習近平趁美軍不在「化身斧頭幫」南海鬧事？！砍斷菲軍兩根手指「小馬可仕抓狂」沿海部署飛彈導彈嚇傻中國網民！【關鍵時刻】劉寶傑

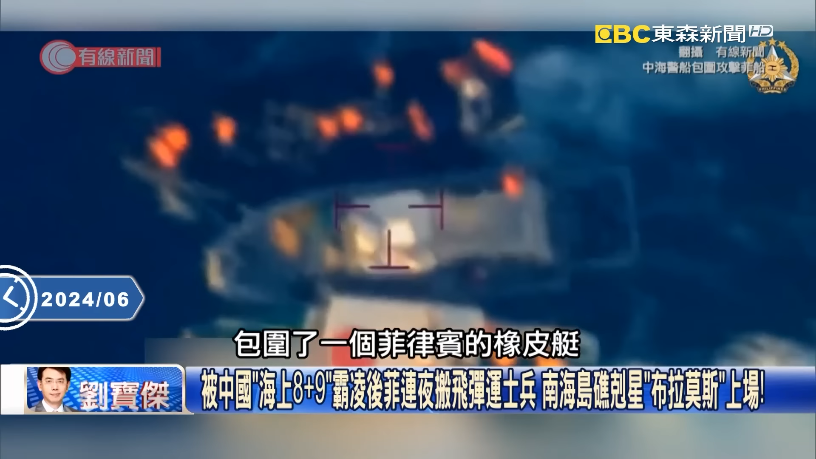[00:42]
橡皮艇橡皮艇以後然後我就夾騎 夾騎 夾騎夾騎後面還有一個中國的海警船然後呢 我把你四面包抄四面包抄 你幹嘛來拿
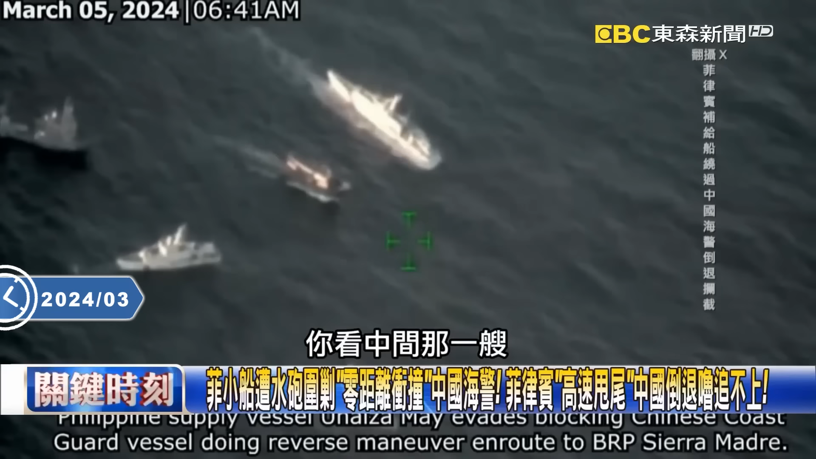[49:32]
比較輕然後可以速度比較快尤其他有往你的反方向你可以看到在他上面這一台是海警船海警船如果你仔細看他是鬥推路在跑也就是說因為你往這個下面往這個鏡頭這個下面這邊跑的時候你看中間那艘就是菲律賓的這個所謂民間補給船往下跑可是你看中國的那艘海警船他其實箭手是在上面他也跟著你鬥推路用鬥推路的方式來追著你啊所以他等於是說突破你的這個崑崑的這個封鎖之後我就跑掉往你的反方向跑所以現在南海有很多這種追逐的動作好 那你看事實上這個追逐完成之後結果後來因為
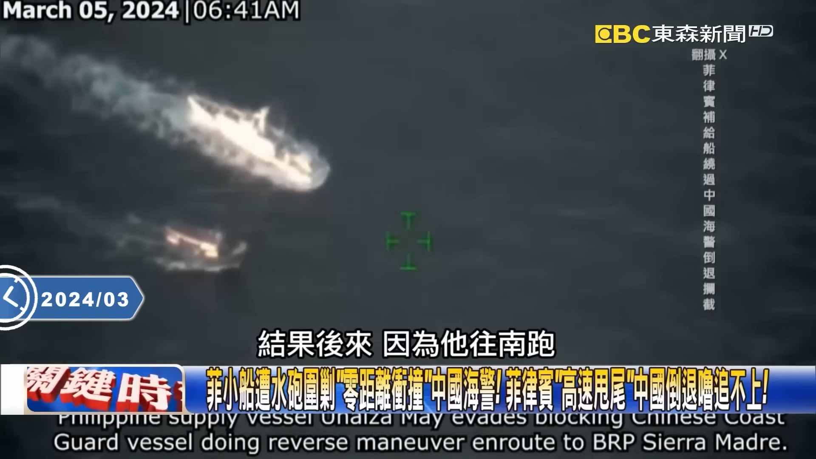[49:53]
他往南跑那你這個鍵手在這個地方你鬥推路畢竟比較慢畢竟比較慢的時候
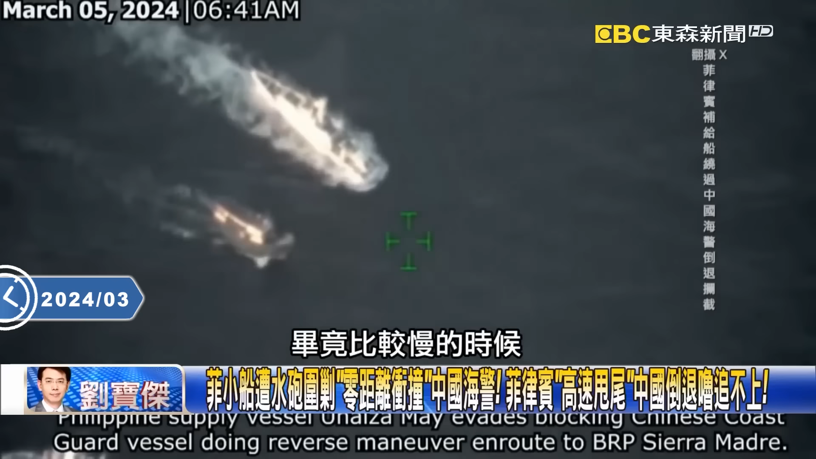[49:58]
後來被他逃開逃開之後他就順利你看抵達馬德雷3號就在這個地方然後就說我們任務完成了他到馬德雷3號對 你看任務完成了他全